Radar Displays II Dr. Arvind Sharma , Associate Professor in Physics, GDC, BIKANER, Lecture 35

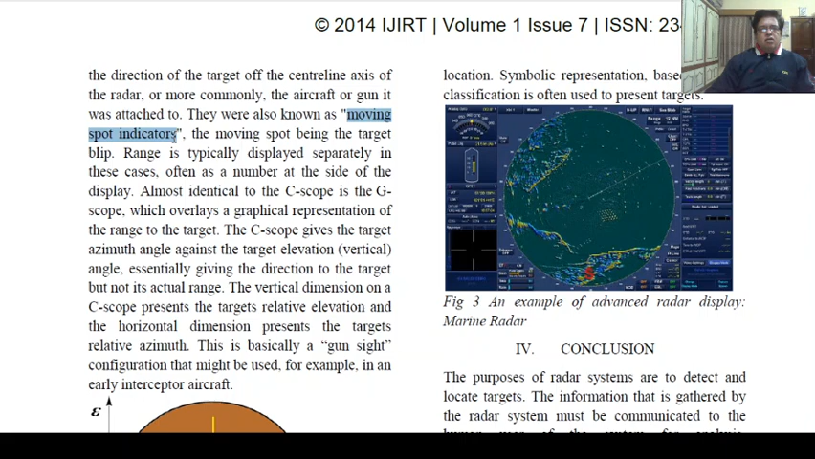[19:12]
they were also known as moving spot indicators. What they known? Moving spot indicators. The moving spot being the target blip. Range is typically displayed separately in these cases. Often, as a number of at the side of the display.
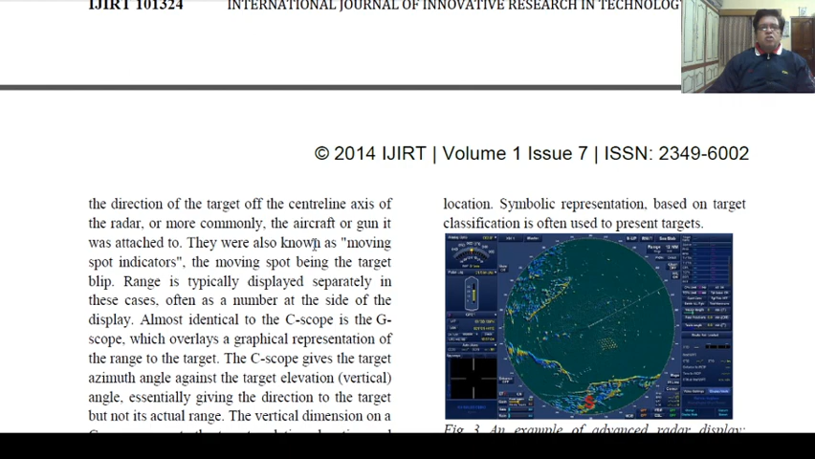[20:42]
So, this is the C-scope display which we understand in very briefly.
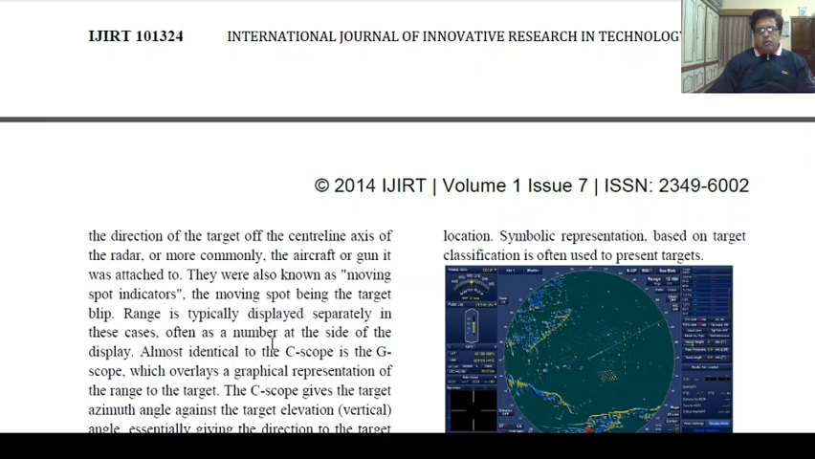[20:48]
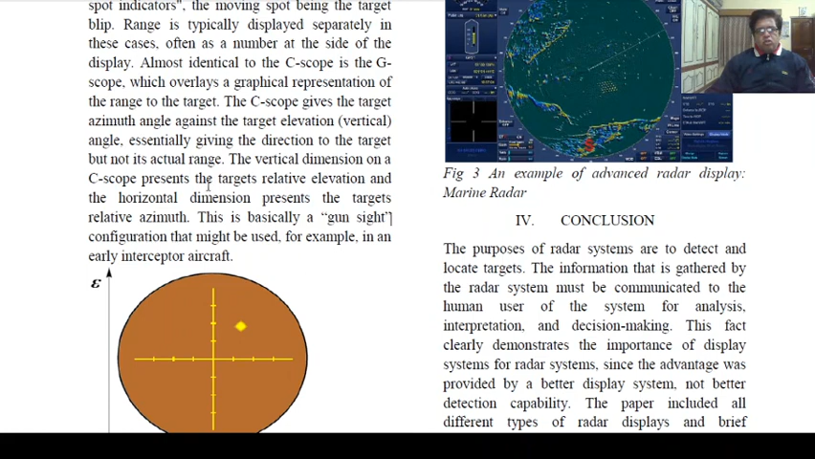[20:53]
The vertical dimension on C-scope presents the target's relative elevation and the horizontal dimension presents the target's relative azimuth. Okay?
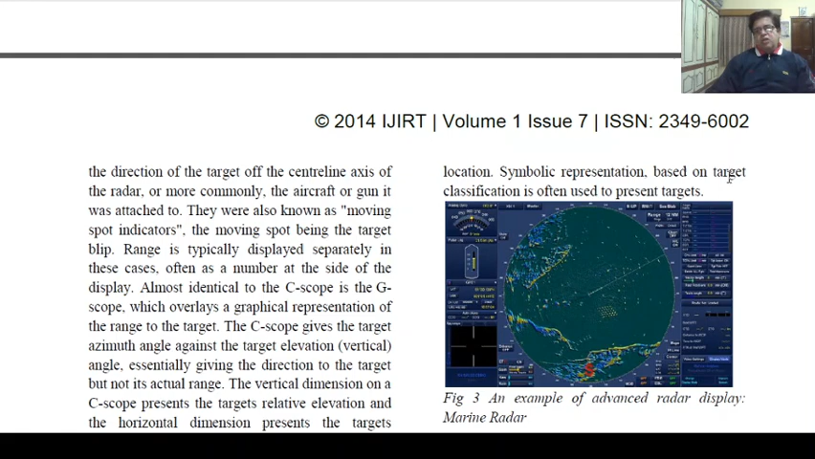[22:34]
Symbolic representation based on target classification is often used to present targets.
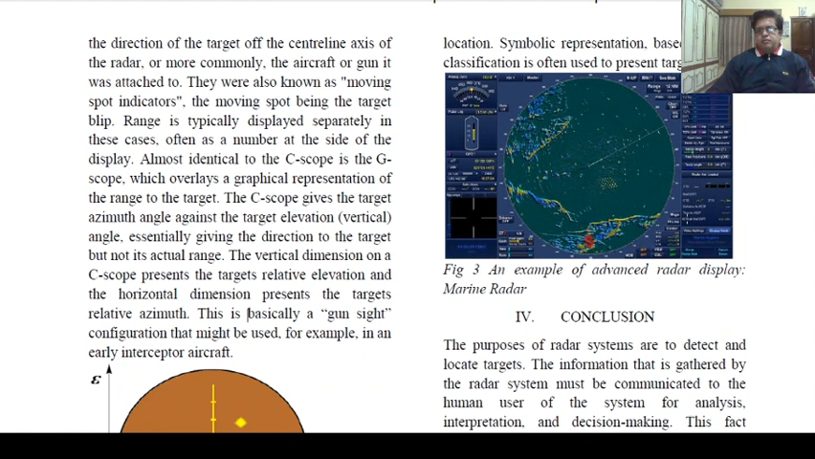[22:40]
An example of advanced radar display, marine radar. This is the conclusion. Every research paper has parts.